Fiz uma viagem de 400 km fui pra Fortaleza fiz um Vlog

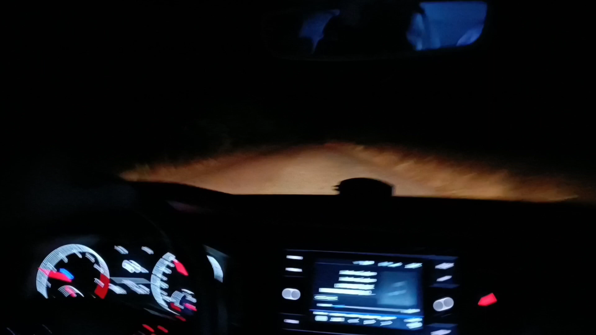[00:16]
3h29 da manhã E aqui rapaziada,
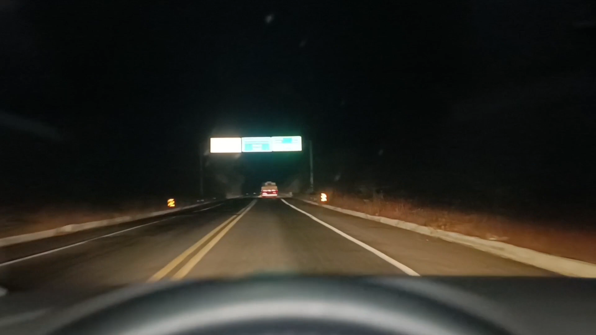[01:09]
aqui na placa zona que divisa Piauí, Ceará Fortaleza 349km
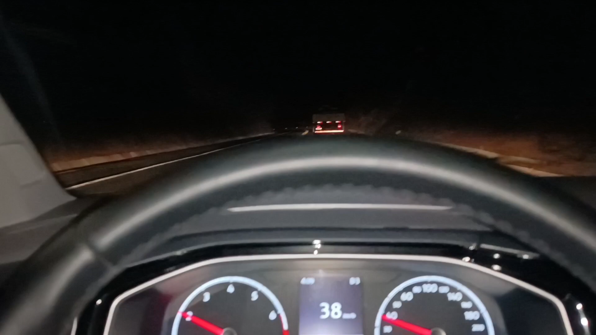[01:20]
Agora tecnicamente nós estamos no Ceará Segue o vídeozão aí rapaziada Ó,
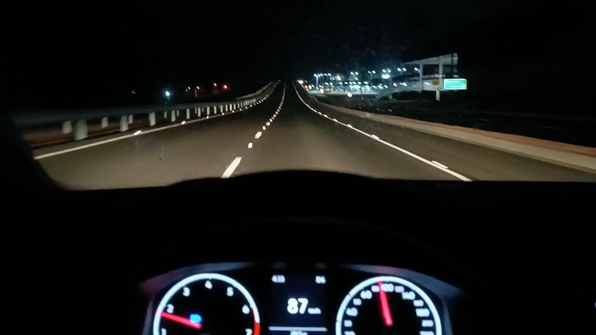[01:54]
Então rapaziada, mostrando aqui pra vocês aqui um pouco aqui dentro de Tchanguá Apesar de que não dá pra enxergar nada Olha aí A cidadezinha aqui tá tão fria hein rapaziada Que começou foi a Cair tipo uma garovazinha no vidro do carro Acho que não vai dar pra ver A imagem não O lugar mais frio do Ceará é aqui Essa região aqui da Serra da Ibiapaba
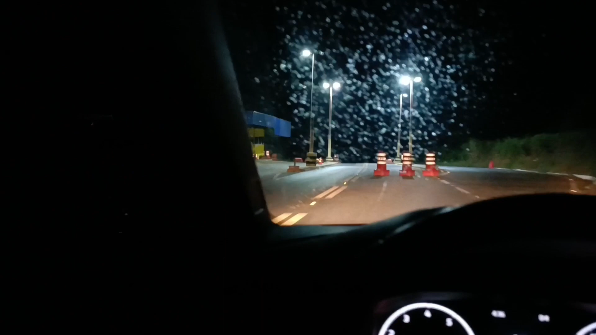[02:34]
Agora rapaziada, chegamos aqui na Serra Aqui tem um postozinho rodoviário Polícia Rodoviária Federal
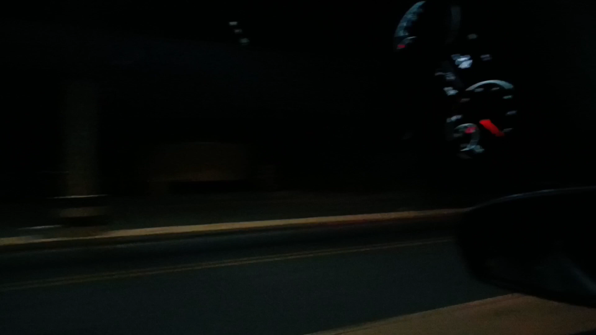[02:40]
Tudo fechado E agora aqui é onde Tem um dos trechos mais chato da viagem que a gente faz pra Fortaleza
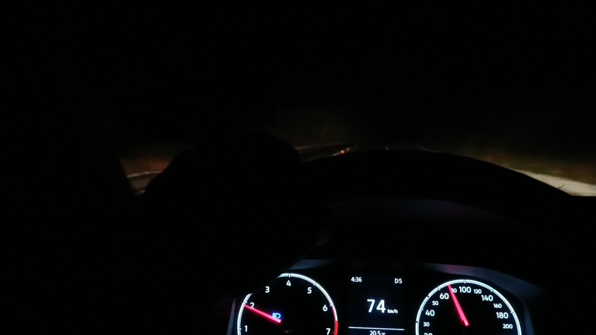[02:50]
Essa Serra, se eu não estiver enganado, é cerca de 14km
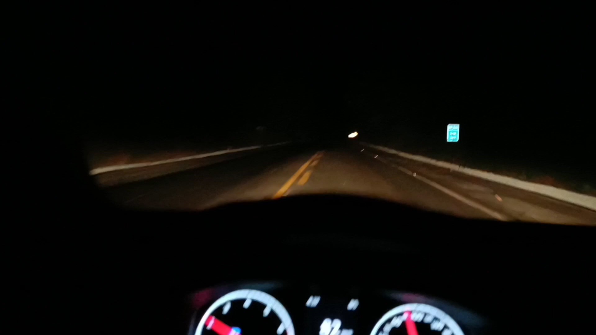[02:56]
Aqui ó, a Serra praticamente Praticamente não, aqui já acabou já
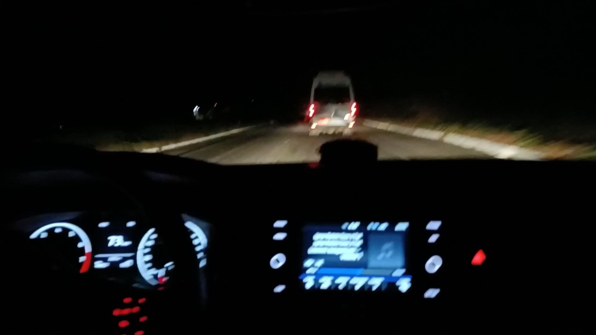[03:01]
Só tem esse ônibus, esse micro-ondis E aqui já no finalzinho Então quando acontece isso a gente consegue descer Mais rápido, ser uma viagem mais rápida O trajeto da Serra E agora aqui é marcha E agora aqui a gente pode correr mais